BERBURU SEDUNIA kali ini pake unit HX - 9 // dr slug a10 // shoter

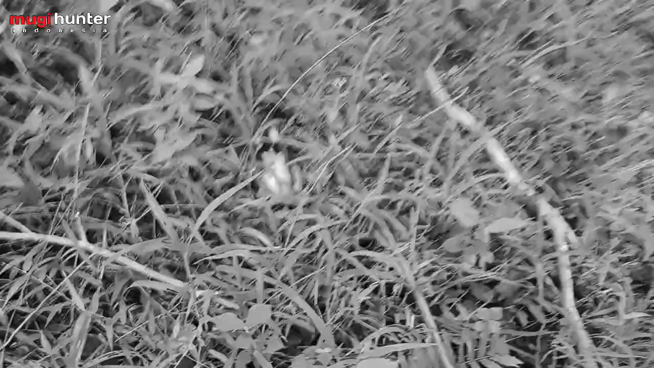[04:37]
nah ini ya langsung ketemu nih kita lanjut teman-teman Oke mantap
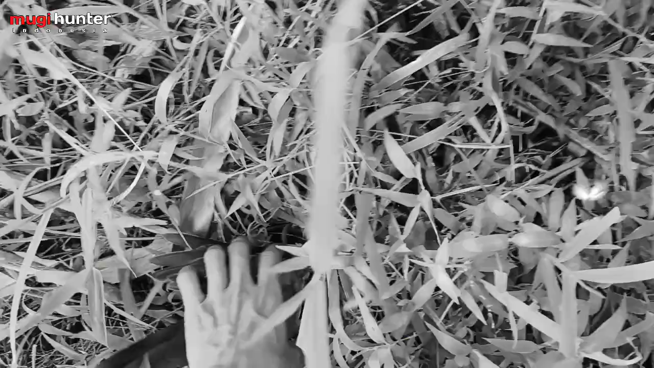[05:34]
ini dulu nah kepala padahal ngeriwirnya aduh gila kepala berkebak bagian bawah ya Oke kita lanjutin